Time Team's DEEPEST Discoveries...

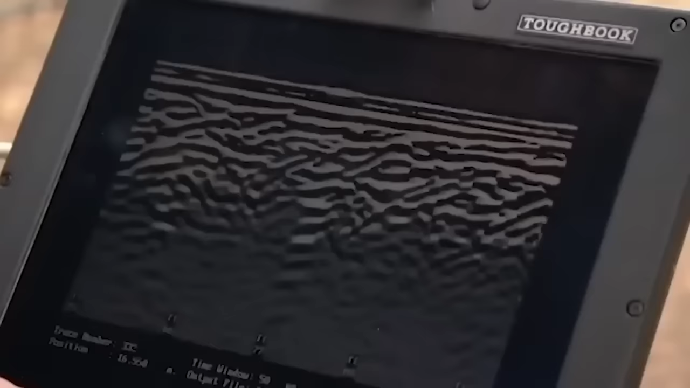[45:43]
As we get up to the line, there's a definite response where the front wall is.